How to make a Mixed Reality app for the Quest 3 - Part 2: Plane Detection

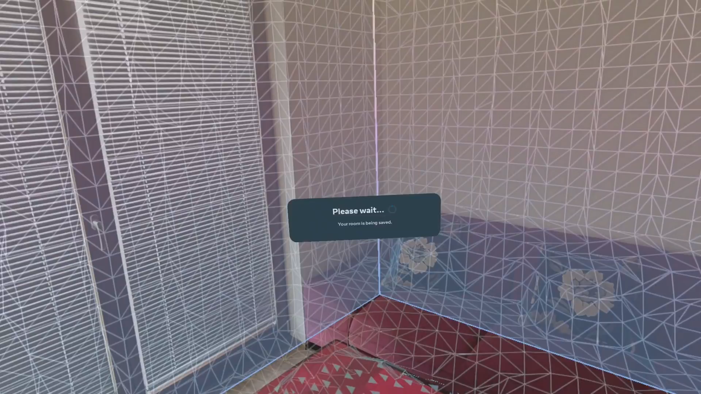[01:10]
You can enhance this virtual space further, by manually adding boxes to block out items of furniture.
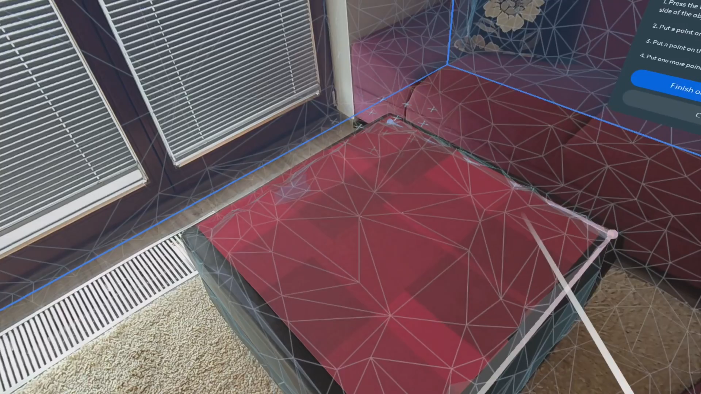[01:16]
This furniture, by the way, is also saved within the room model as a collection of planes.
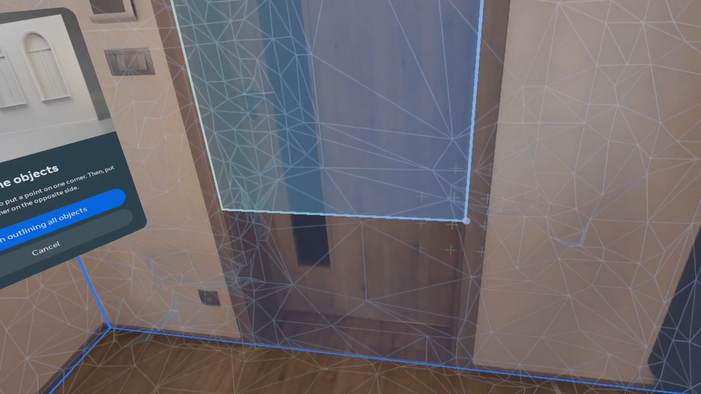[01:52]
Also, mark out any doors or windows. Avoid adding other types of objects such as lamps or plants, as these will be ignored by Unity's plane management system.